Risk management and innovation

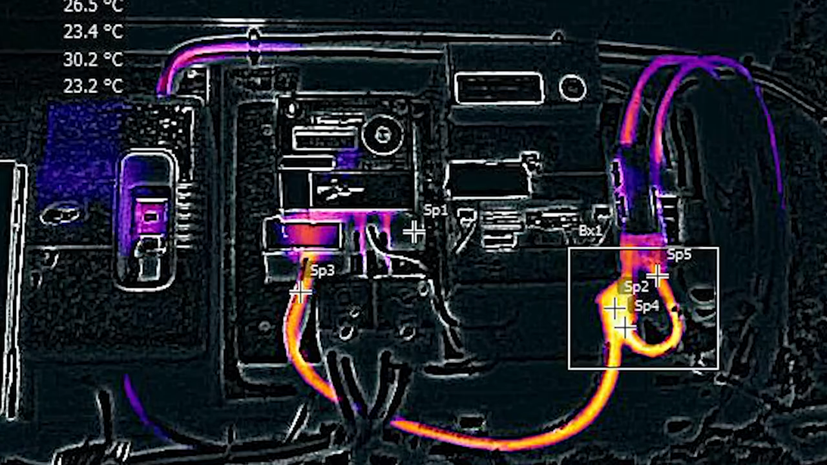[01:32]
We're currently using thermography to make analysis of electrical installations at our customers' premises.